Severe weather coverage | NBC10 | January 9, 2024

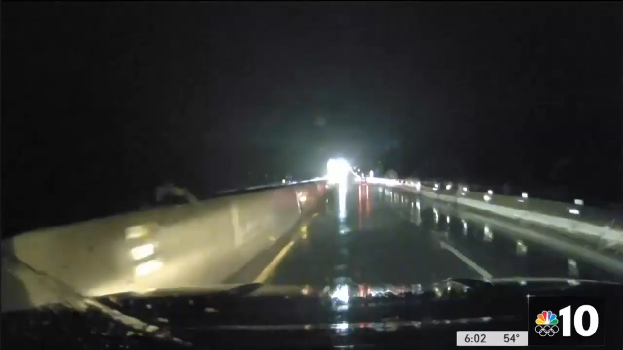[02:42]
Now let's check out the road conditions from Storm Forest 10. This is the view. One of our photojournalists driving along right now.
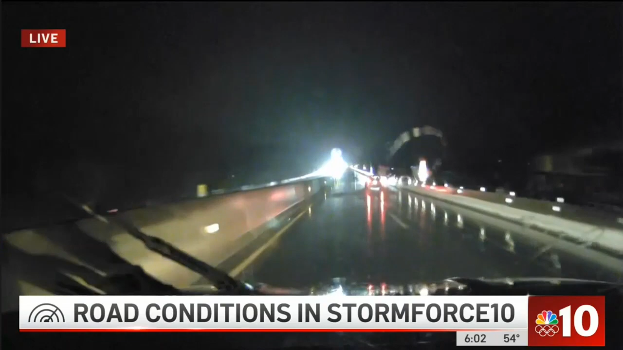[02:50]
He is on the Pennsylvania turnpike between Quakertown and Lansdale. NBC 10's Deanna Durante has been covering the suburbs in Pennsylvania for us this evening.
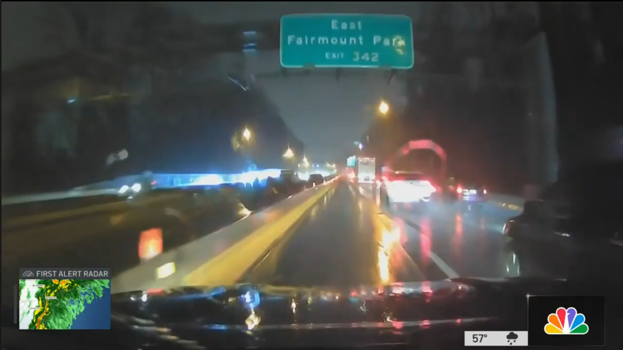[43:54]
How were conditions on the road? Hard visibility. Not very easy to see. You definitely need your high beams and your fog lights on. And the winter wipers. And the winter wipers at top speed, for sure.